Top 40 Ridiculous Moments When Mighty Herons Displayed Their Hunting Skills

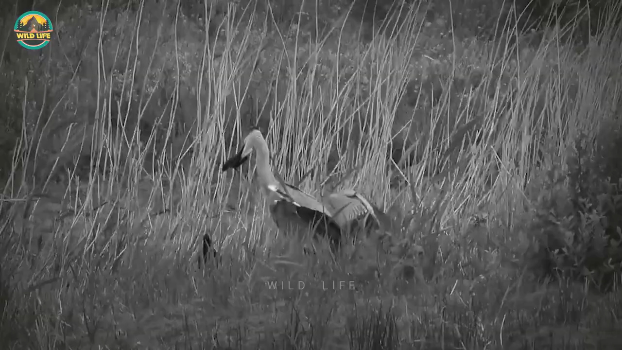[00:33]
The moorhen mum can be seen flying in, but it's helpless against a big bird such as a heron. 39.
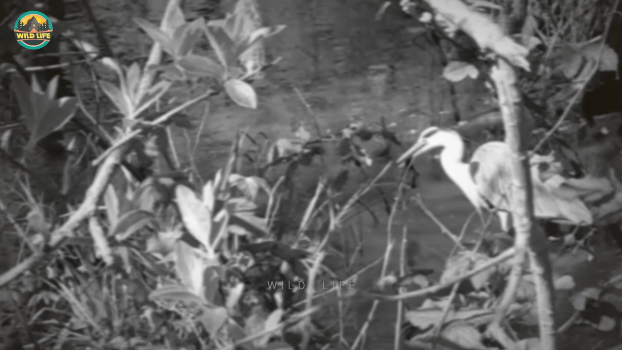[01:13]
The heron had one chick in its bill and observed it eating a second one. The parents could do nothing to stop it. He couldn't see any surviving chicks, and if there were, he thinks the heron would certainly seek them out before leaving.
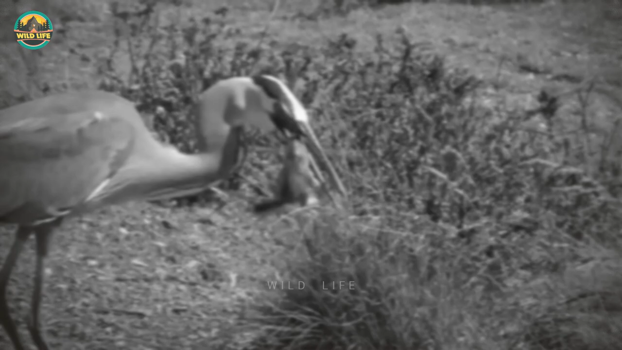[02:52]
and encountered a hungry heron that swallowed him whole the minute he saw it.
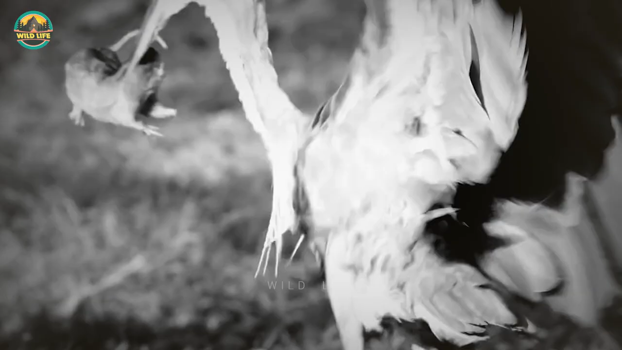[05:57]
When they finally catch one, it's well worth the wait.
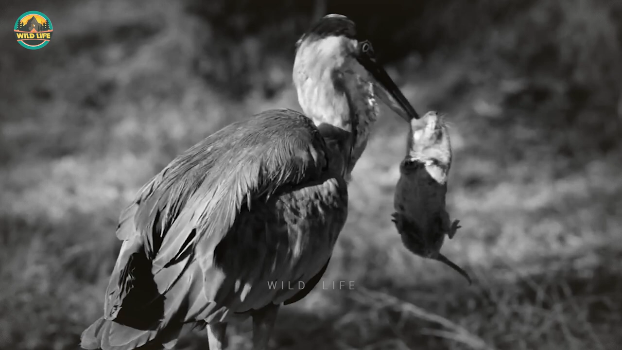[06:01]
They listen and feel for vibrations, then close in on the gopher until they get close enough before going in for the kill. 14. A huge vole becomes this heron's next meal when it snatches the massive rodent from the ground.
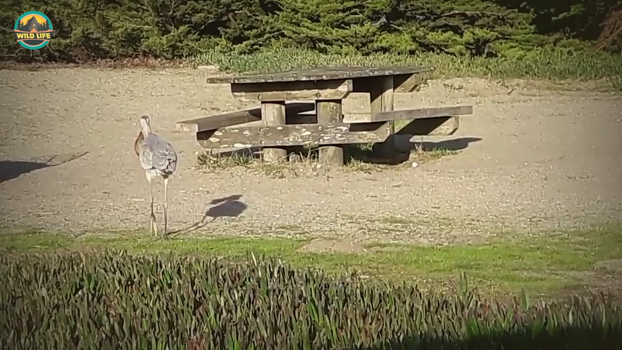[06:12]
The large bird holds the vole in its beak for a bit and takes its time before swallowing it whole. 13. This beautiful heron snatches a huge frog from the pond and tries to swallow it whole.
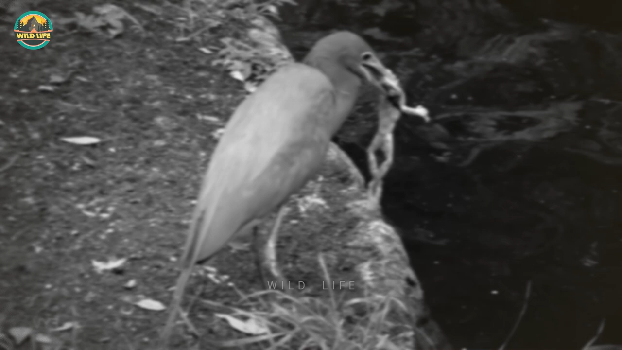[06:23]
It's a slow process as the heron tries to figure out the best way he can swallow the frog.
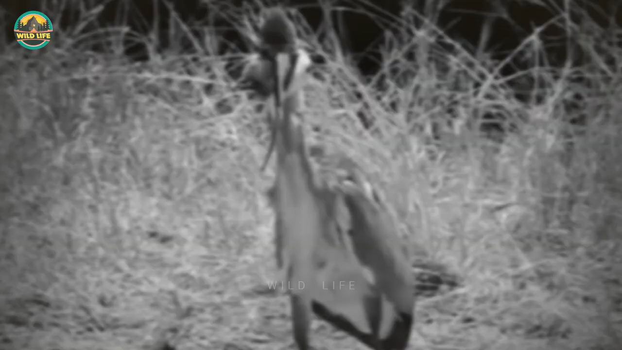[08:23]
And you can see what I mean in this video when this heron snatches a rat with one strike and swallows it whole in seconds.